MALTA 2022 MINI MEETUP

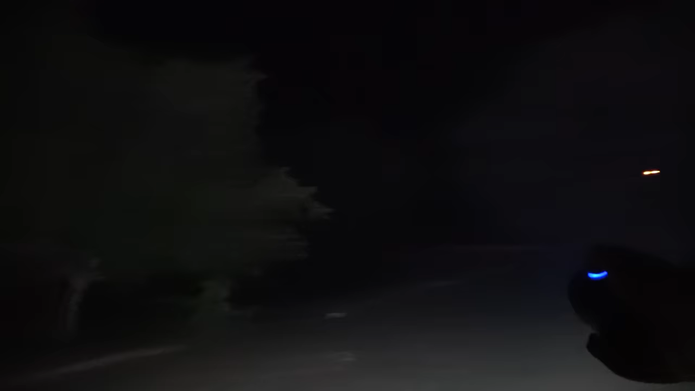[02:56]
But it's very cool. I just see fucking eyes. It just blinked. What is it? Is it a person? Is it Superman?